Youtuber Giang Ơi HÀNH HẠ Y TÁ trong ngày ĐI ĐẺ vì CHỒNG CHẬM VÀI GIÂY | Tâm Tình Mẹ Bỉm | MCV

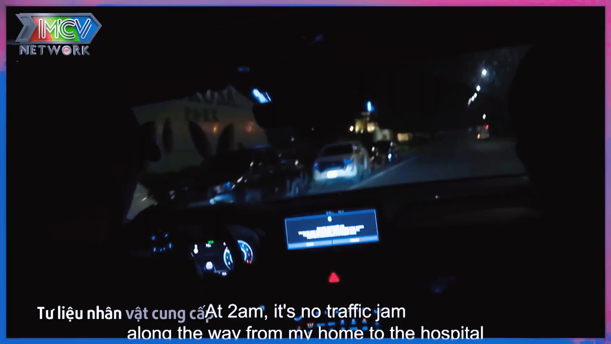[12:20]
là rất là may mắn Là vào lúc 2 giờ sáng Thì không có kẹt xe Và mọi người